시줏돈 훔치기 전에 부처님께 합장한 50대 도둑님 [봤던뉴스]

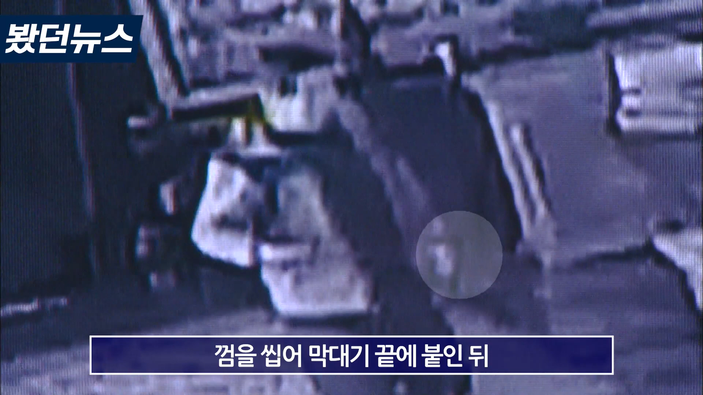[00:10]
손전등을 켜 불전함 안을 살피고 껌을 씹어 막대기 끝에 붙인 뒤 잽싸게 돈을 낚아챕니다.